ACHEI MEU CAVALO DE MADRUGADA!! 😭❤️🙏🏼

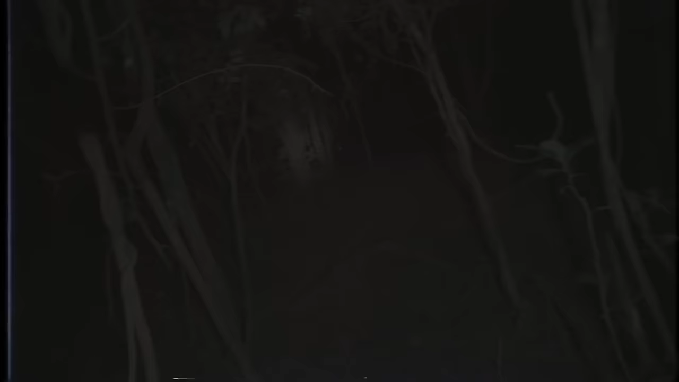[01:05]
Pô, seu cavalo tá muito estranho, mano. Não sei, ele tá arrastando o chão. Olha lá. Ai!